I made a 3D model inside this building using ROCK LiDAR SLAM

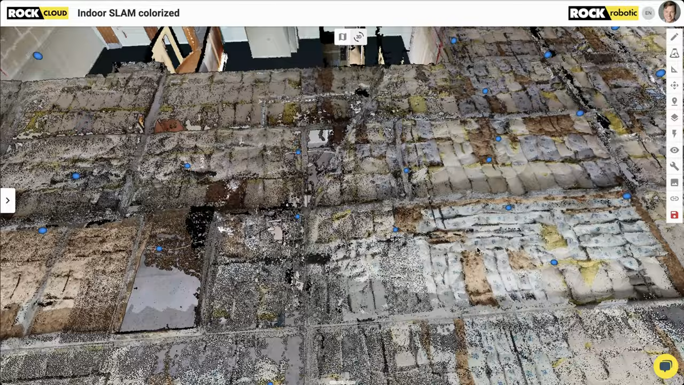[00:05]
Today we're making a colorized slam 3d model of this beautiful space behind me and to do it we're using the brand new rock r3 pro slam dock 2.0 that has a 360 camera as
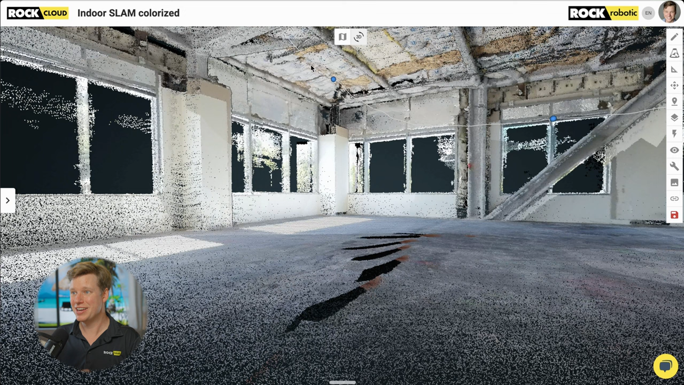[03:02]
you can see the white line here that's the trajectory that's where I walked and the blue dots this is what we're calling rock inspect this is only gonna get better from here but this is really cool already so making use of these
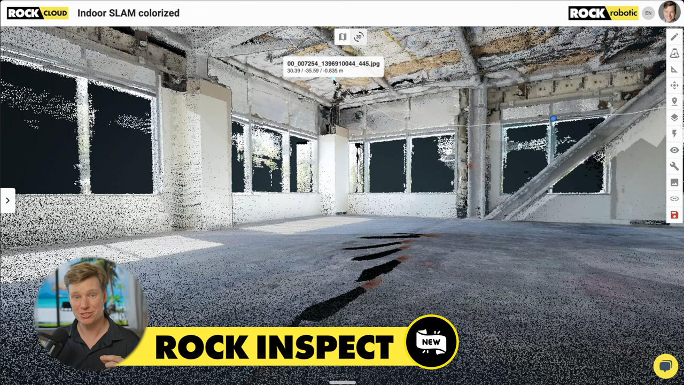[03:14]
360 photos and video we can actually click on that point and
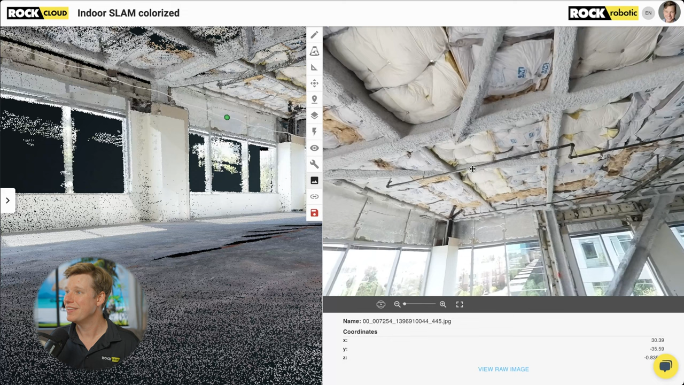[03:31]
really cool to be able to see let's keep moving around here on
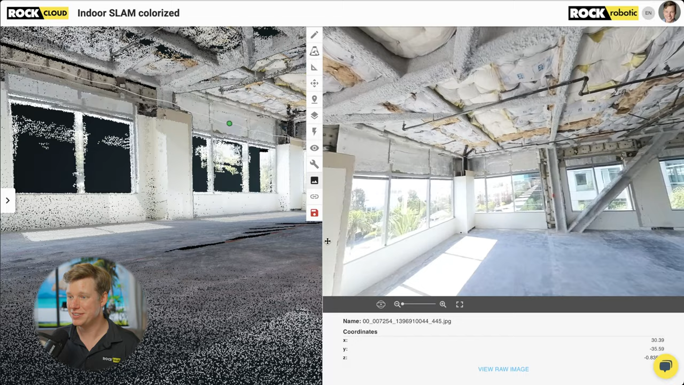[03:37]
the data set close this over and just let's turn around let's turn around and take a look over this way zoom to this side of the building maybe actually
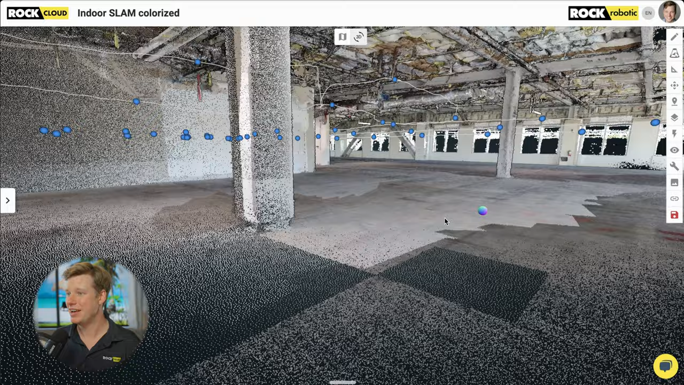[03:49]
why don't we why don't we come back out and just show the whole thing that is the full data set that we just walked around with and all those blue dots or all those inspection photos that were captured at the same time you know didn't do anything separate and were you can actually adjust the density of these two so I just did every five meters I believe but you can do like every foot you know if you want or you know 10 centimeters let's
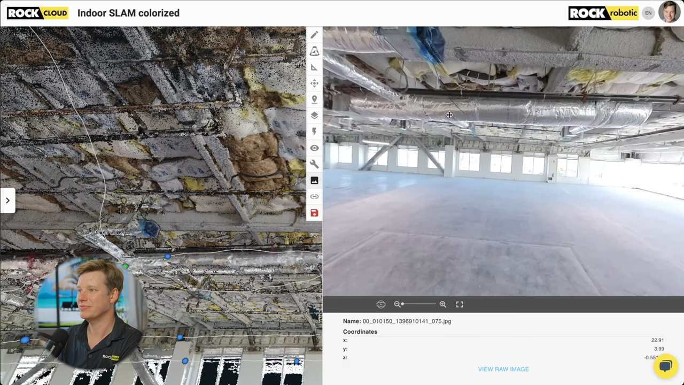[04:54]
all right so we got the blue right there
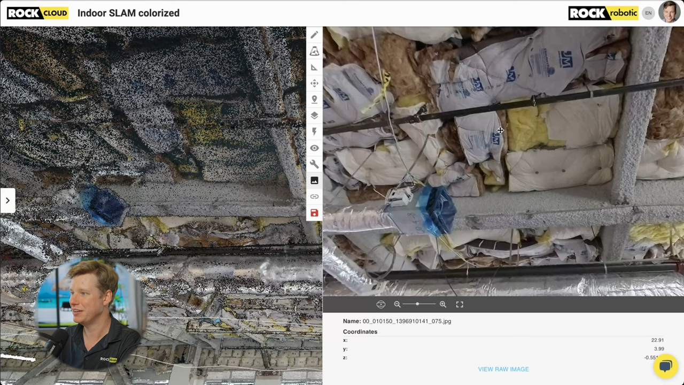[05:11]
and so we can actually see so now using the photos with the lidar data it's really easy to kind of see what it is that we're looking at and then here in the lidar data we can come over and let's say we just wanted to do a measurement pretty simple to grab from here to here let's say it's 3.4 meters uh we can move that to feet so 11.19 feet i'm sure i can draw it a little more
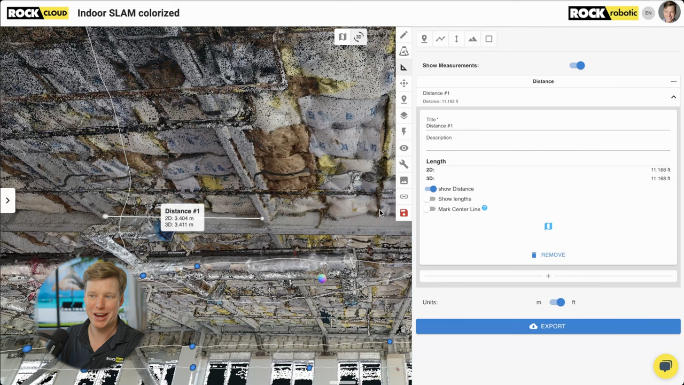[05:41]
accurate but really easy to grab all of your measurements here in the 3d view and then do all of your specificity of like what am i looking at in that 2d photo view
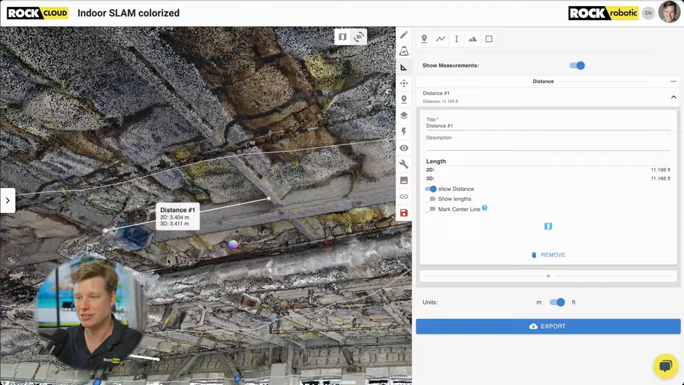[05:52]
all right let's keep moving around zoom